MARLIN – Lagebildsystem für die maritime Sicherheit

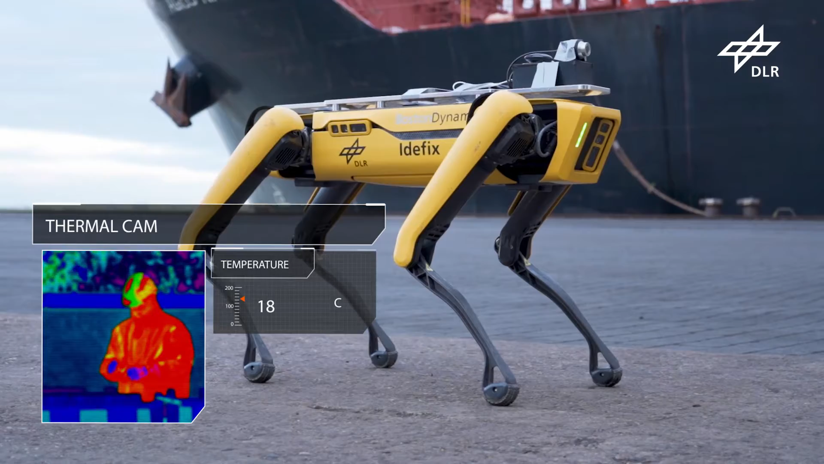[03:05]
On screen: spot 18°C
Thermal- oder Wärmebildkameras helfen Marlin durch Rauch hindurch zu sehen und die Temperatur zu bestimmen.
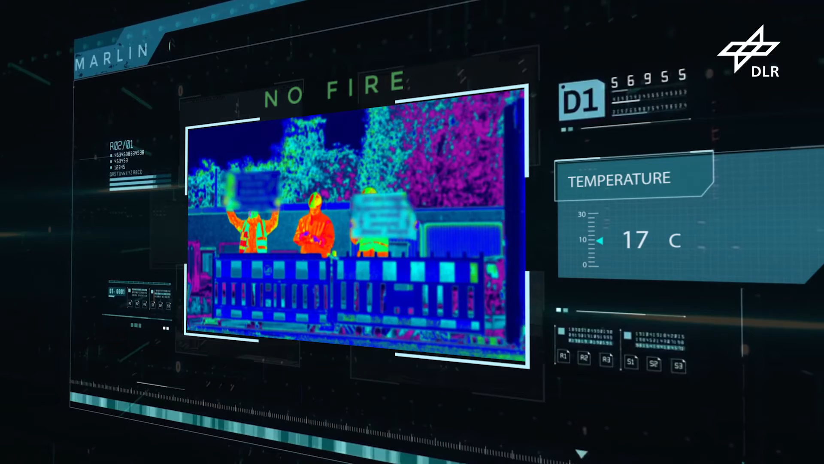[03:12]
Auf diese Weise kann der Benutzer das aktuelle Risiko bewerten. Wir brauchen keine Feuerwehr, die zünden gerade nichts an.